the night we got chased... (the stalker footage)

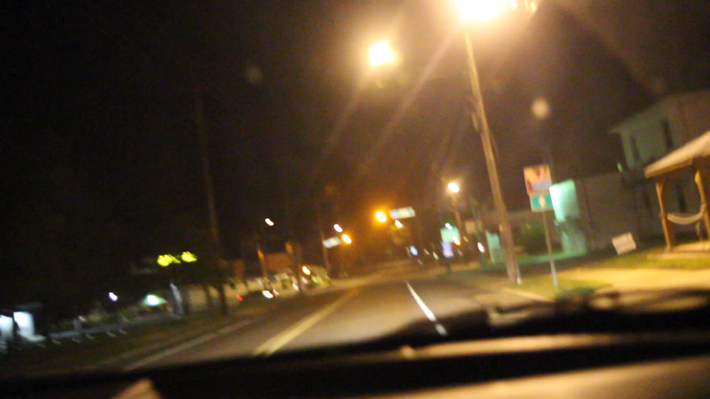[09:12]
Dude, there's that fucking car there. Is this like part of a prank you guys are doing on me or something?
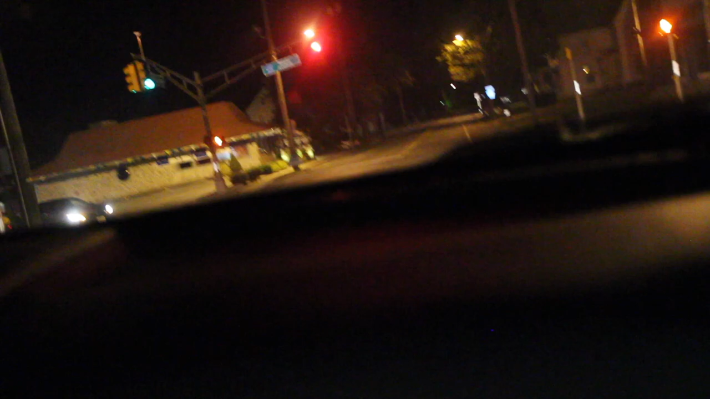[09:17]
Javi, why the fuck would I pull a prank on you like this? I don't fucking know. Oh my god.